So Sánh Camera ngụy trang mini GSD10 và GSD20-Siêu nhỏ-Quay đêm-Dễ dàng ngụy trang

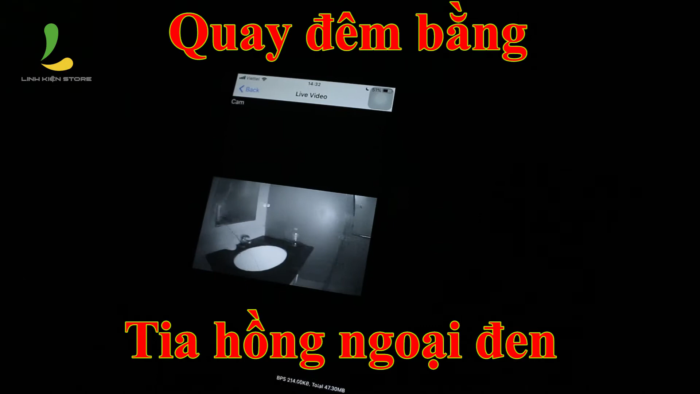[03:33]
Yên tâm là hồng ngoại đen sẽ khác hồng ngoại đỏ, nó sẽ không bị phát hiện dù là bất cứ thiết bị gì. Và tầm xa hồng ngoại lên đến là 15m.
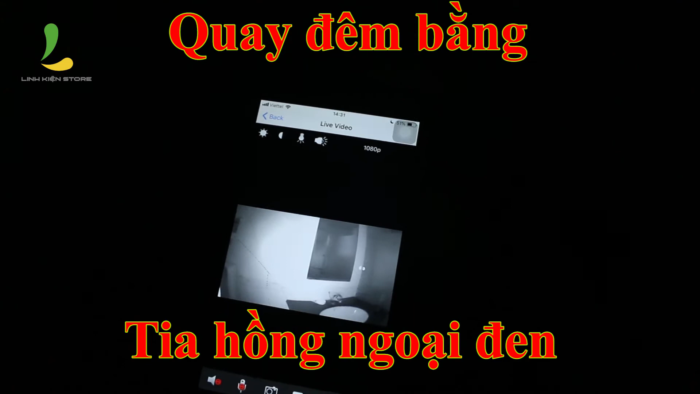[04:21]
Thì chất lượng video rất là sáng như thế này. Đây.